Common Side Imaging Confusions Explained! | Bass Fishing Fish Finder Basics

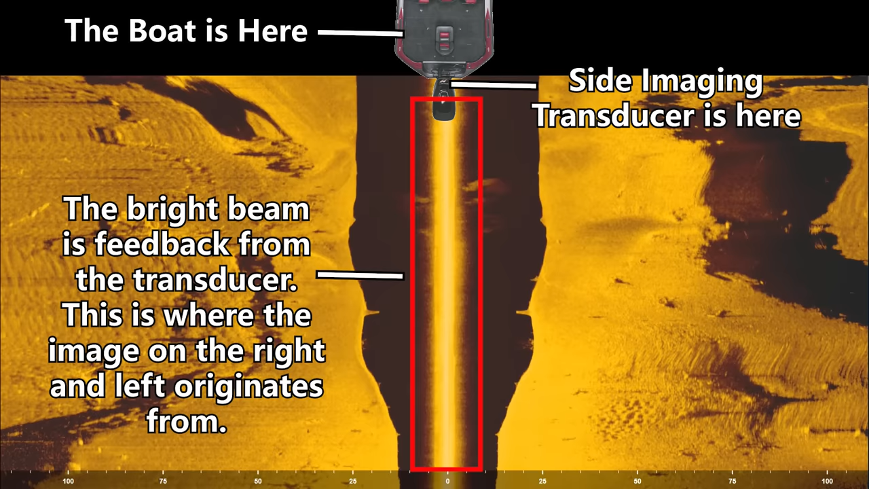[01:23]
And so the image actually originates at the top of the screen. And it starts right where that beam is.
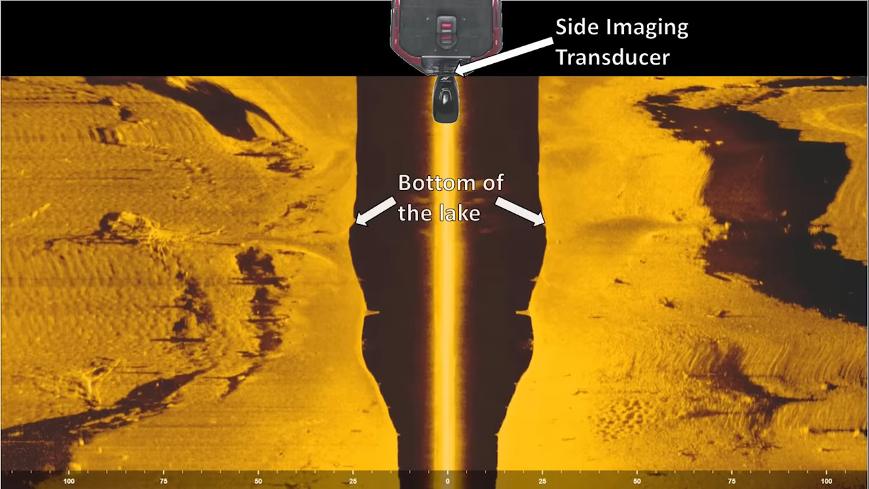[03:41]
And then where the color starts on the right and left side, that's the bottom of the lake.
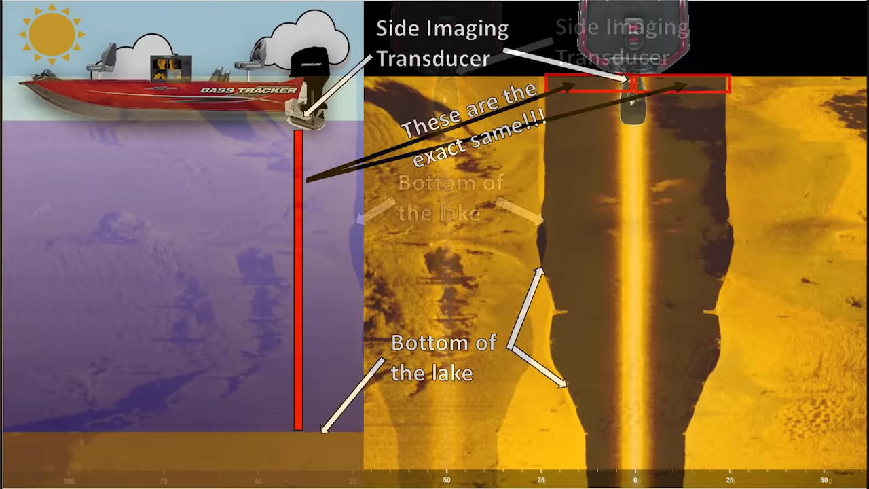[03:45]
And so the bottom of the lake and the illustration I made is here. The bottom of the lake and the side imaging image is here.
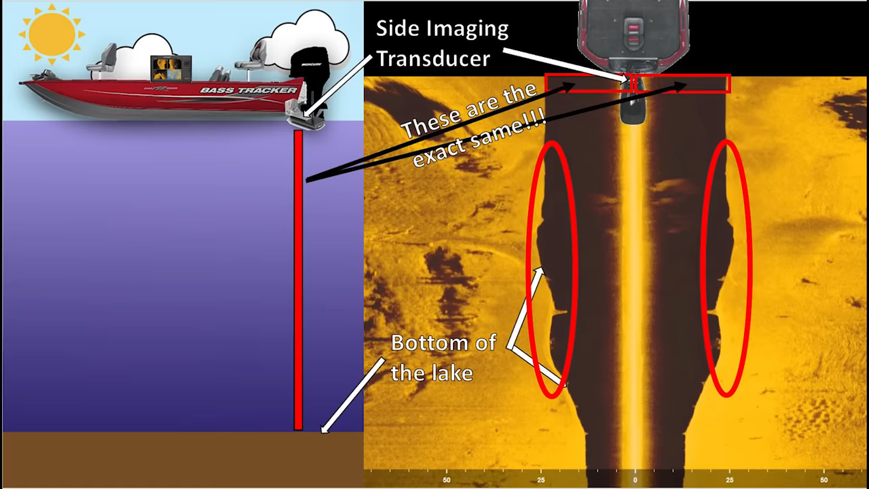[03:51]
The transducer of the boat in the side imaging image is here. The transducer of the boat in a real life illustration is here.
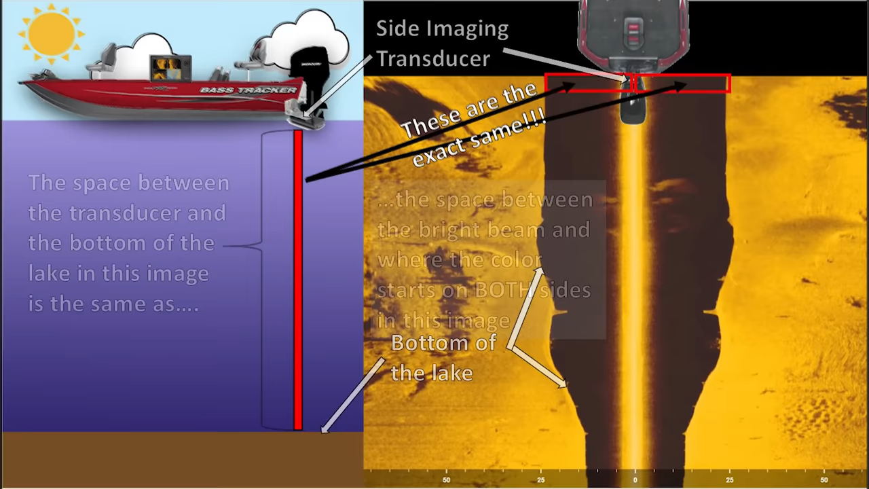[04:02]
And the black space between the transducer and the bottom of the lake and the side imaging image is the exact same thing as the space between the bottom of the transducer and the bottom of the lake represented by the red bar in this image.
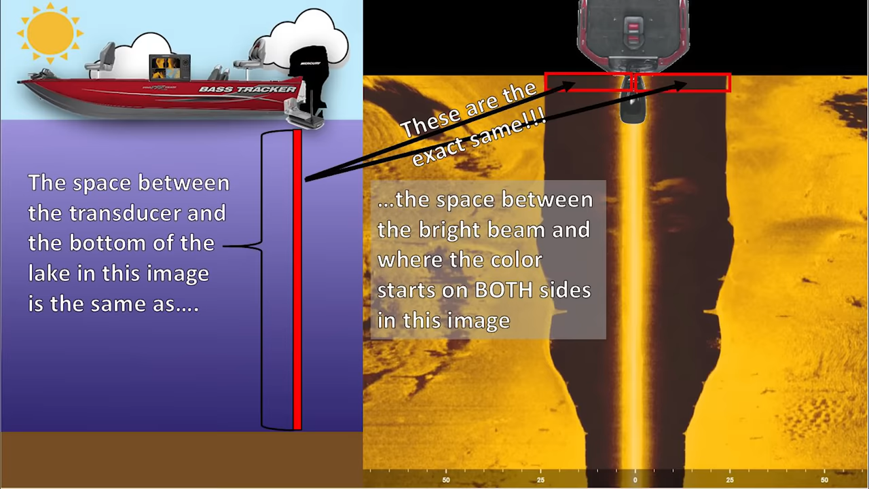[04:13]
And you'll notice that there's black space on both the right and the left side of the side imaging transducer. And that can be confusing to a lot of people. And basically what happens is that the side imaging transducer captures this kind of same image on both sides.
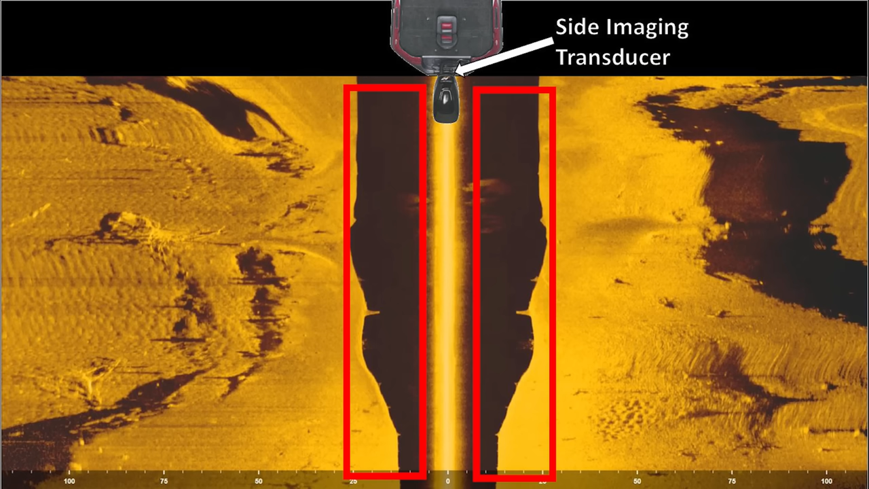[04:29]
It kind of takes half of the image, puts it on the right, half of the image, puts it on the left. A little bit confusing, but basically what this space here is, this black space is actually what makes up your down imaging image in the other view on your fish finder.
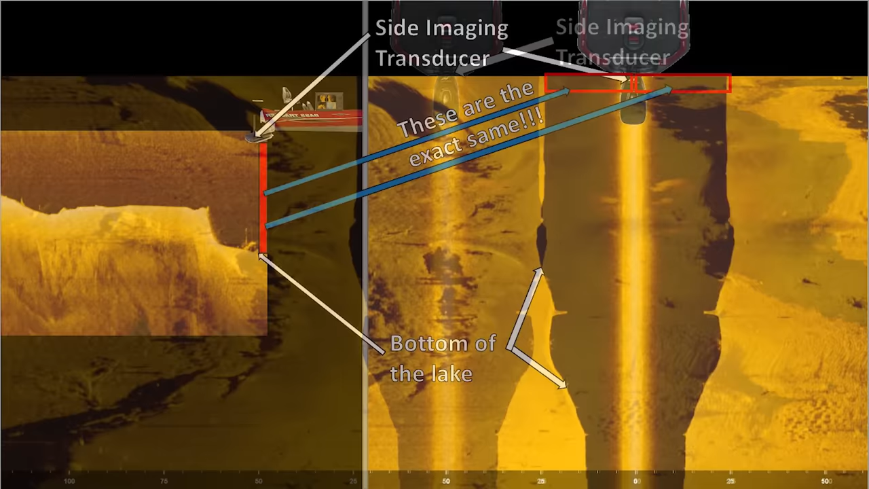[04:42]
And so to put this another way, we can actually pull up a down imaging view and here's where the boat would be in a down imaging image. The transducer is right here. The bottom of the lake is here and the black space here between the transducer and the bottom of the lake, that is the exact same thing as the black space here in the side imaging image where you have the transducer and you have the bottom of the lake, that black space.
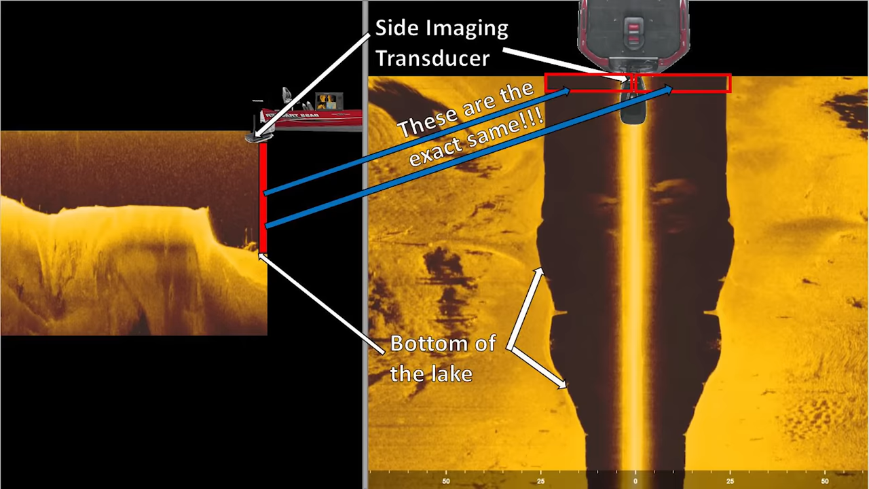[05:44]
are the exact same thing and you can actually see fish just like you would on down imaging in your side imaging image by looking in this black space. So I know that was a long winded explanation of that, but I wanted to make sure that was super clear because it can be very confusing and I think that it's very helpful to know going forward.
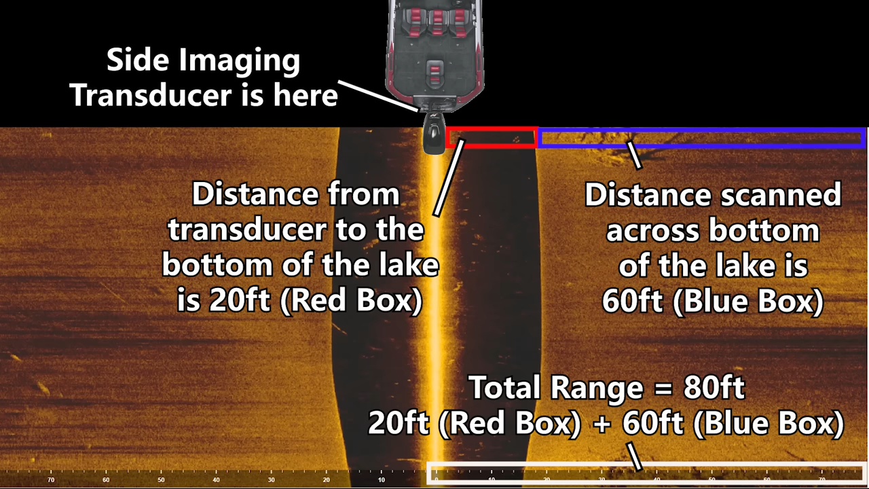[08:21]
And 20 feet of my image is being taken up by this black space, which is the area between the bottom of my transducer to the bottom of the lake. Then I have, let's say, an 80 foot range set. That means I'm showing 60 feet to the right of my boat, 60 feet to the left of my boat. So I'm really only covering 60 feet on both sides in that case.